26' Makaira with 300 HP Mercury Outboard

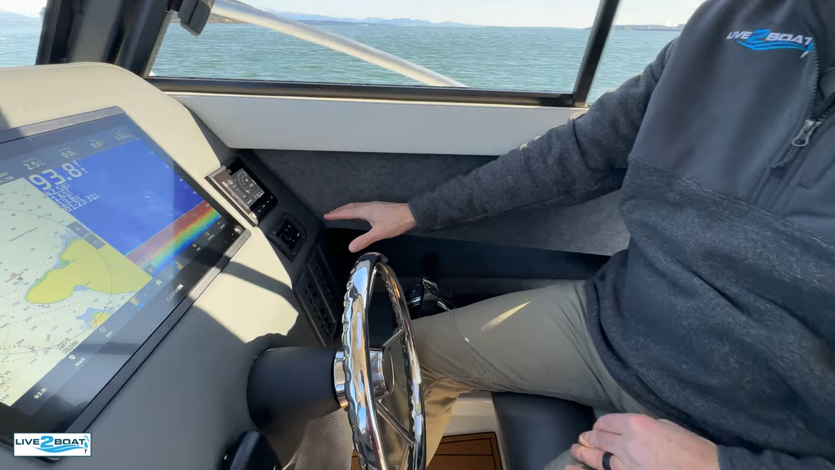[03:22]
All your switches are right here where you need them. Mercury gauge. Of course your furnace control right here. We've got the furnace running today. Pretty chilly out here. Big Garmin screen. Zipwig system.
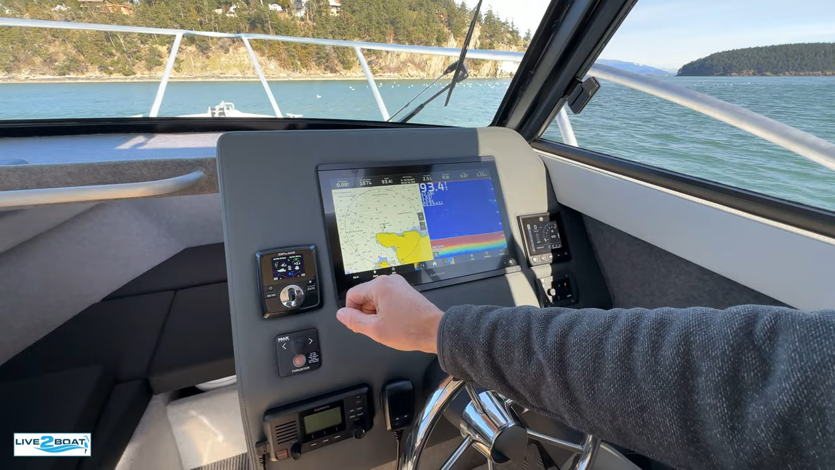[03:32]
This boat even has a bow thruster on. A 26 footer. This thing is ultra maneuverable at the marina. Of course your VHF radio as well.